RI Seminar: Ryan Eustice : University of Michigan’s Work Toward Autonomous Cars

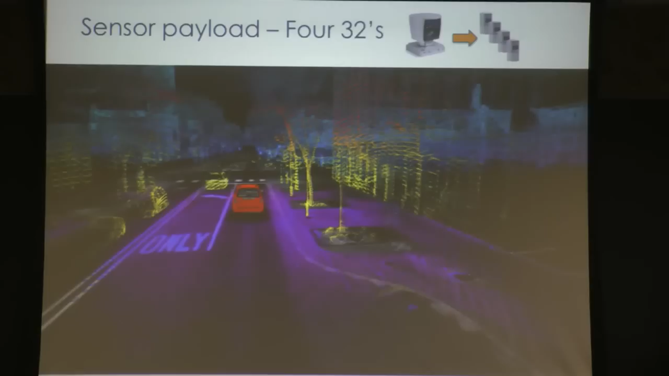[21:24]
We get multiple looks at a single point in space from a single pose, so it gives us more information in terms of trying to do reasoning about the objects and tracking.
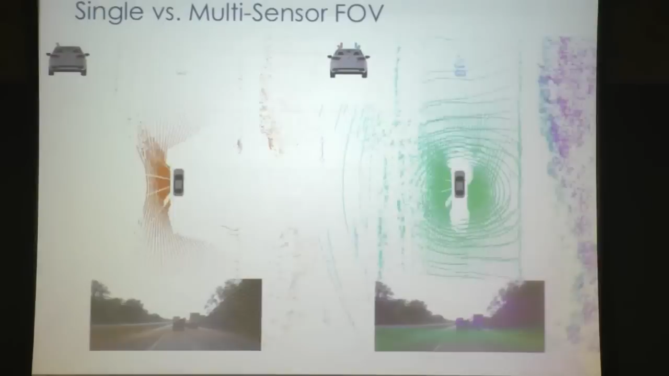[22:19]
And on the right, you're looking at the fused result of all four LIDARs in terms of the aggregated point cloud that we get.
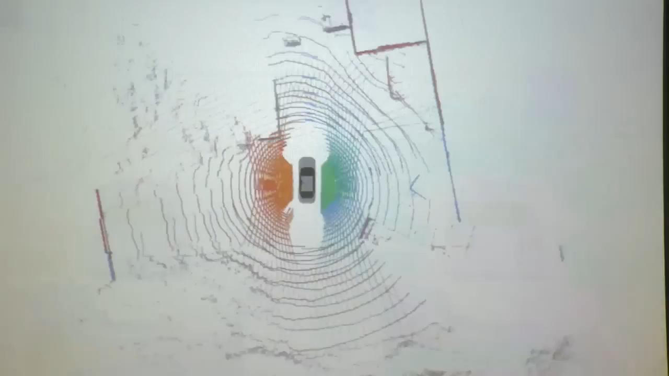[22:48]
calibration becomes something we're very concerned with, right?
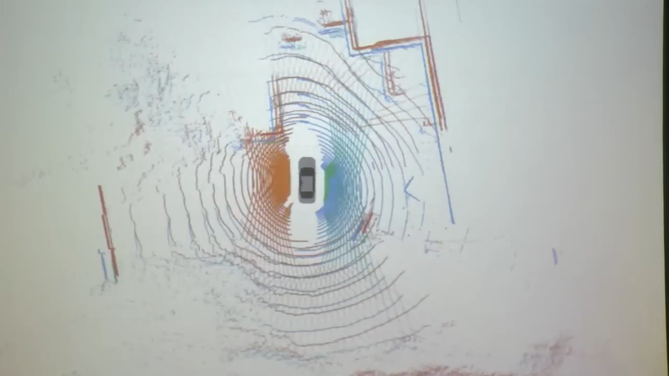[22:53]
You know, by working with arrays of LIDARs,
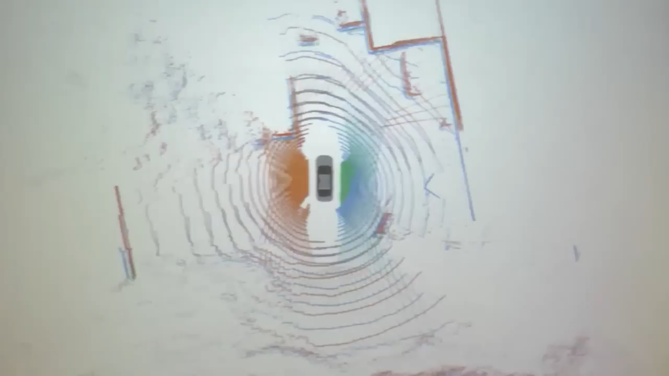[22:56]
we have to worry about the extrinsic and the intrinsic calibration between these LIDARs. So it's not only the range geometry that we get from these, but also,
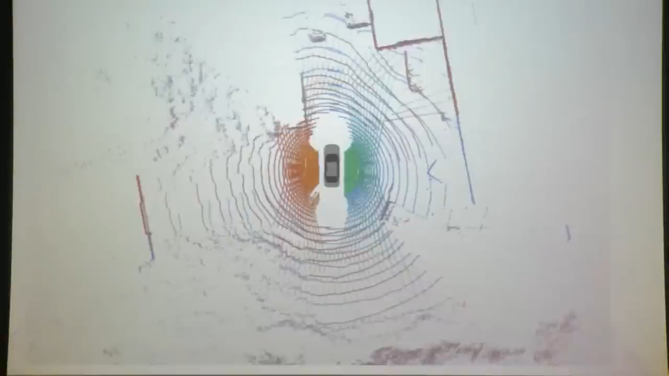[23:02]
as I'll show you, surface reflectivity information is really useful.
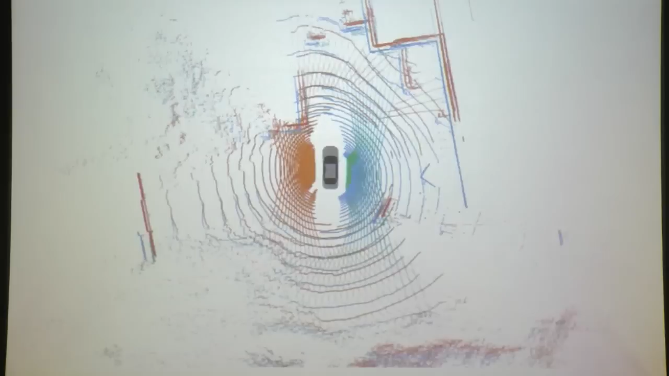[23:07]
If you just take these guys off the shelf, if you try to mash up the reflectivity information, you'll just get this gray smear, okay?
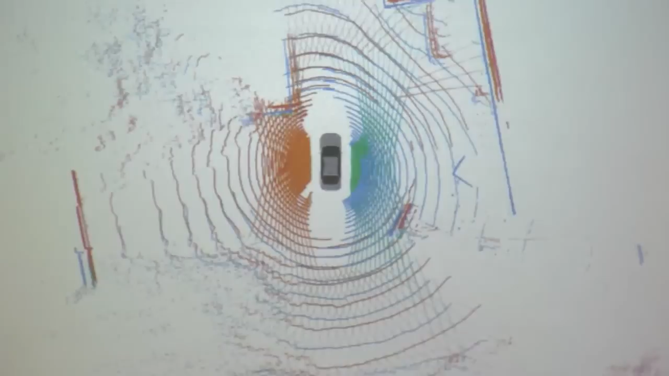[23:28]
So here we're just showing the small perturbations of less than a degree in terms of relative attitude between these LIDARs.
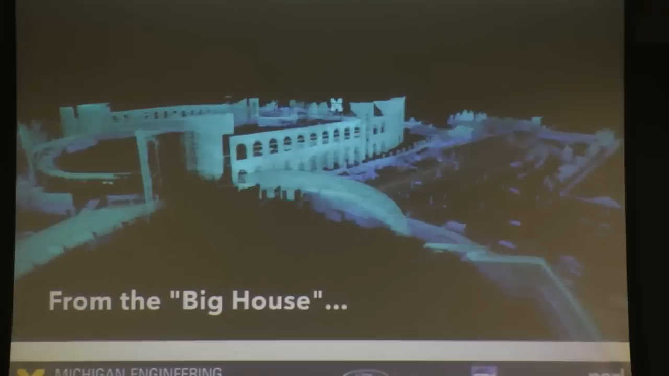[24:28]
So we pre-drive the environment under human control, okay? We basically collect a data log,
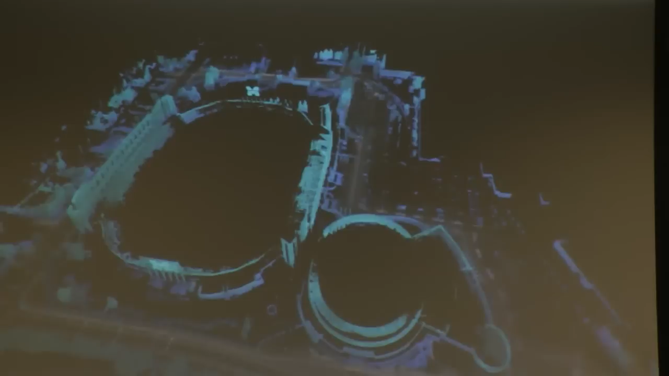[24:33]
which then we do an offline SLAM optimization to make this a metrically consistent map, okay?
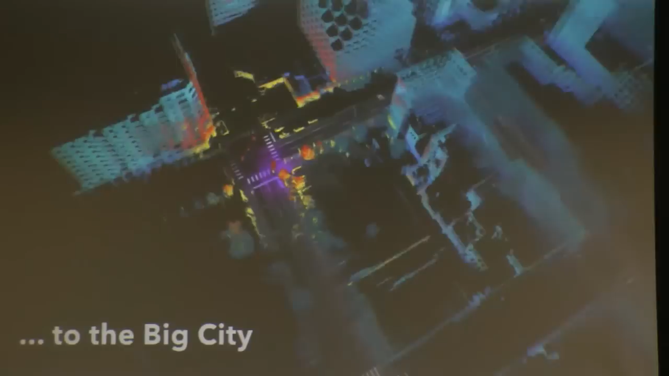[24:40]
And here you can see that the blues then represent that prior map. So this is downtown Ann Arbor. The reds and yellows, this is what we sense in real time from that LIDAR array. So we're localized to 10 centimeter accuracy in this global map at any given time, GPS-free, using the LIDAR modality.
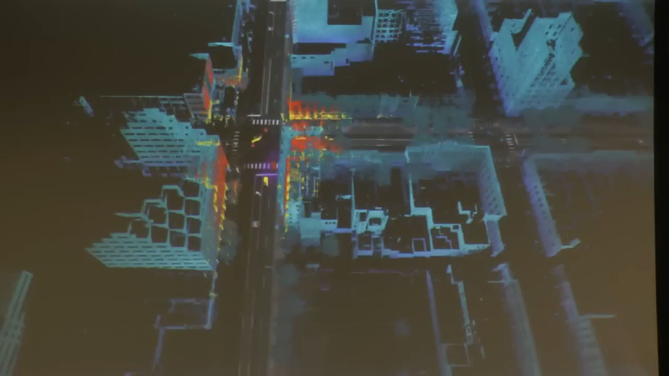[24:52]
And in addition, then, we're also then picking out the, as you can see,
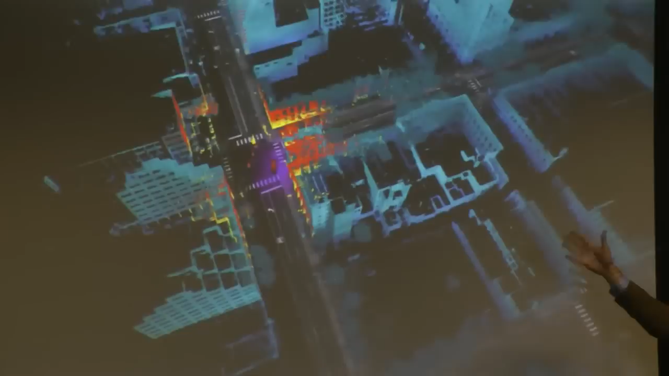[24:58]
the different traffic and obstacles and pedestrians in the environment, differentiating that from the background information that might be contained within the map.
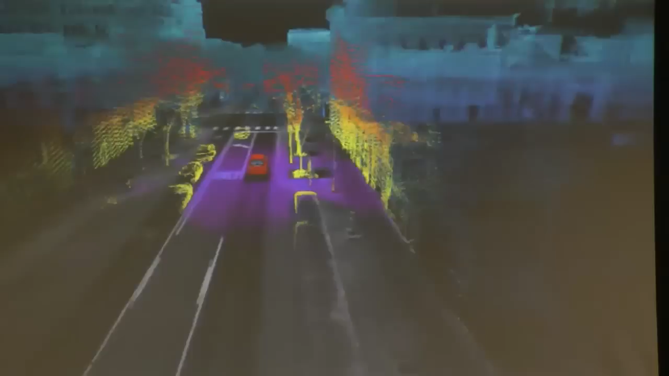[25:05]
And so again, here again, you can see the kind of rich coverage that we get with this LIDAR configuration
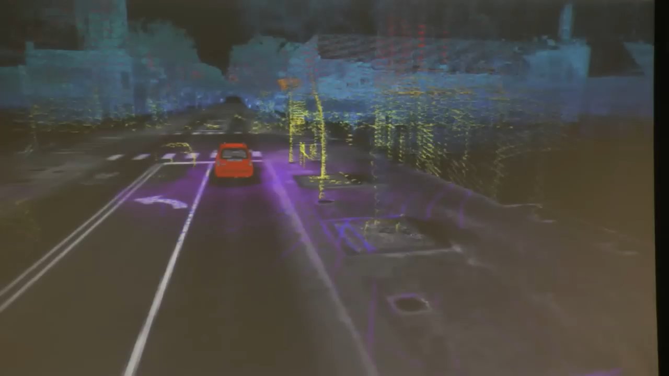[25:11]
in terms of how we get this kind of cross-hatching pattern.
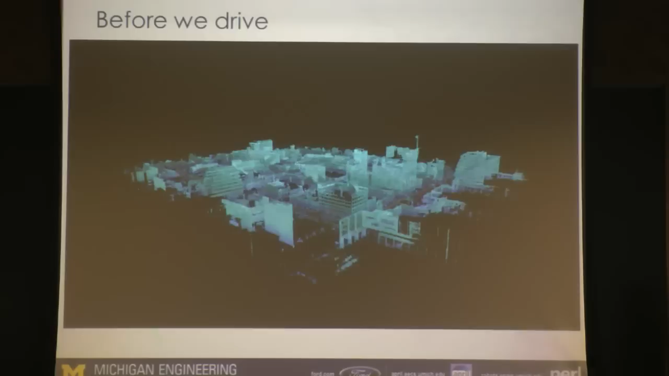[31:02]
And so what this then serves as the basis for us is with an optimized pose graph, we can then accumulate the laser scans and reproject them back into space and produce these beautiful crisp kind of point clouds that you see here that not only have the geometry of the scene,
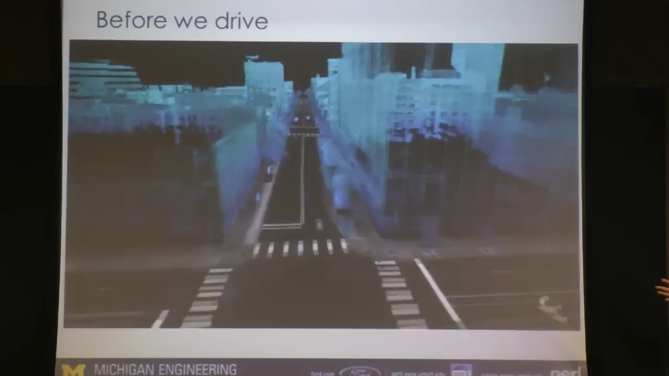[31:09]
but as you can see in the ground plane, right,
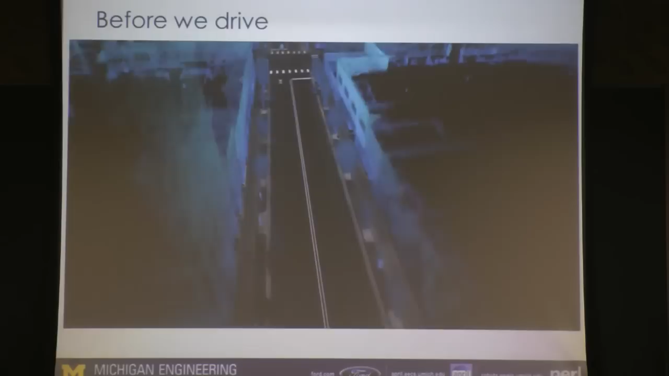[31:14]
that's all the road reflectivity information that's been picked up and sensed by the LIDAR itself, right?
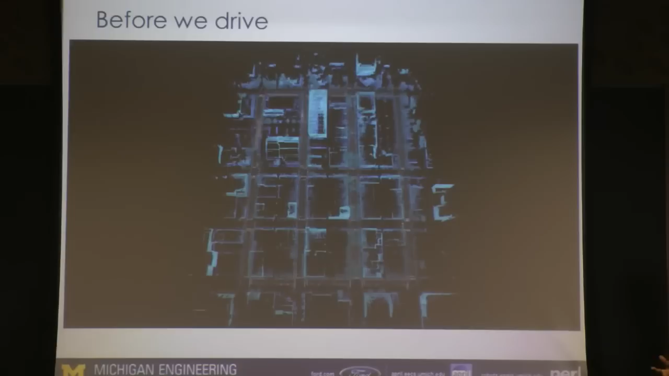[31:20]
So all the road paint and all the tar strips and everything that's in the ground plane has been sensed by the LIDAR modality.